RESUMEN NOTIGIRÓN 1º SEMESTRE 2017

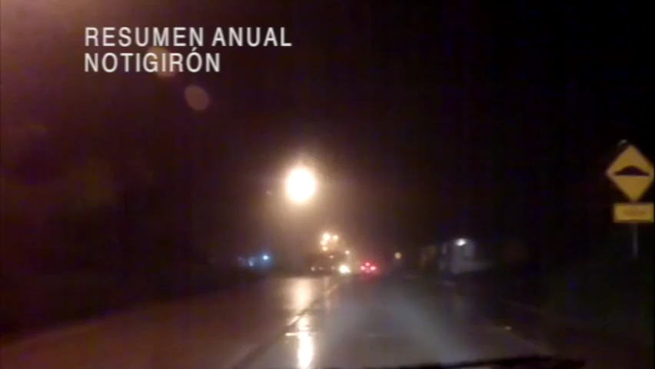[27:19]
Las lluvias de la noche del lunes 13 de marzo y amanecer
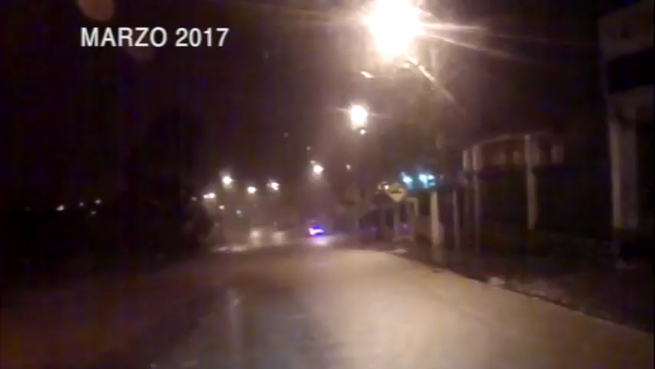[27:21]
del 14 provocaron afecciones a la vialidad interprovincial e intercantonal,